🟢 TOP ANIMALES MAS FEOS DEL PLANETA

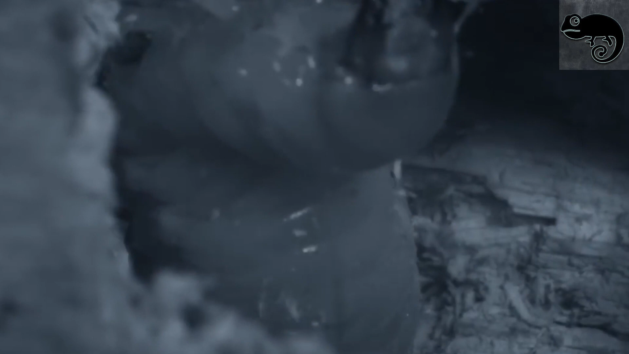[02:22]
En este caso, las larvas, flores u hongos, donde quiera que se encuentren. Al ser un animal nocturno, posee un olfato y vista muy desarrollado que le facilita la supervivencia.